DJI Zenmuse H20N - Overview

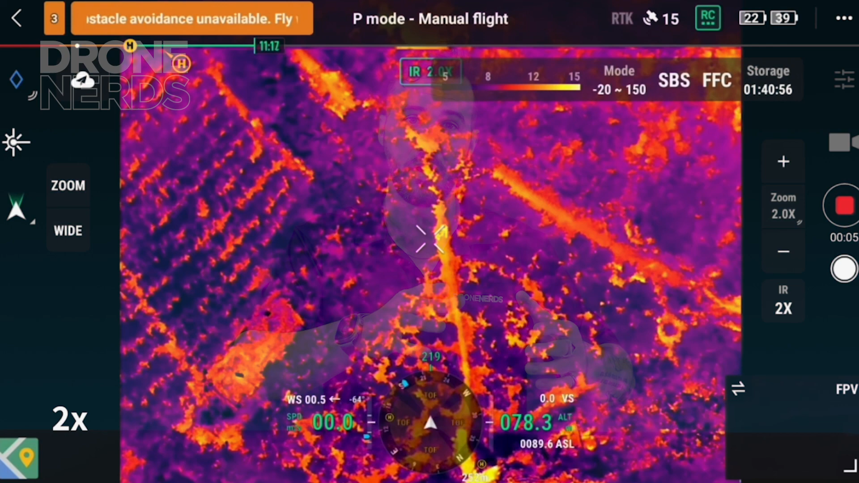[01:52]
one is going to be the wide lens and one is going to be a telephoto lens with 32 optical zoom so
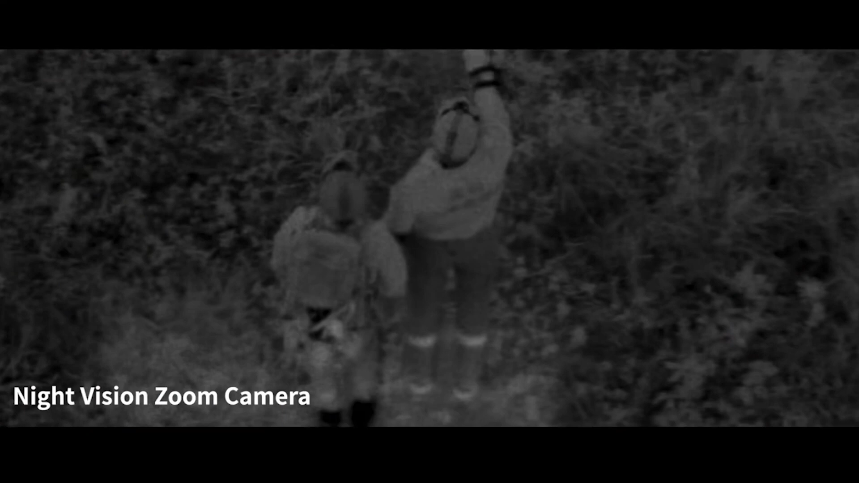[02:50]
the h20n you're able to see greater in nighttime and dji's tagline is vision into
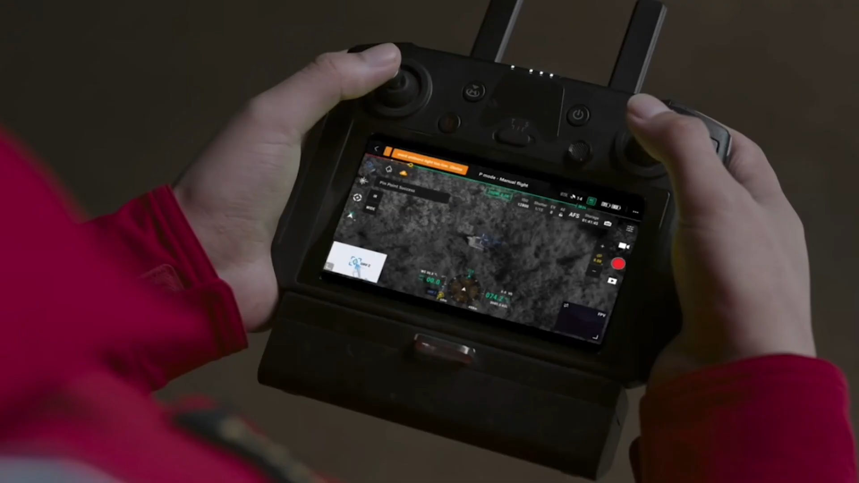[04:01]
by 512 thermal sensors it is wonderful for public safety hey folks thanks for joining us today on an overview of the h20n